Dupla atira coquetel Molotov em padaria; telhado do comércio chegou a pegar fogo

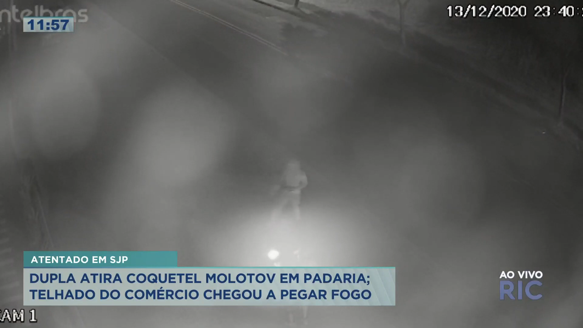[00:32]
Um está de boné, também na tentativa de esconder o rosto, usa uma máscara.
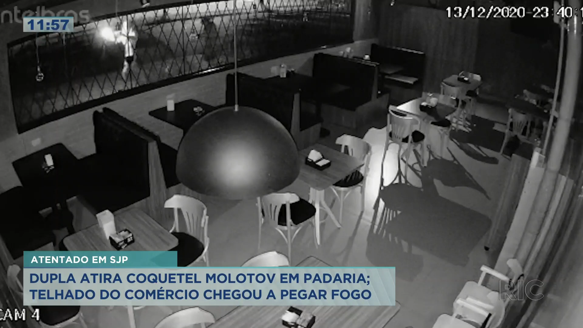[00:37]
O outro está sem camisa, usa camisa pra esconder o rosto. Dá pra ver ali um brilho na imagem, isso por conta do fogo, né?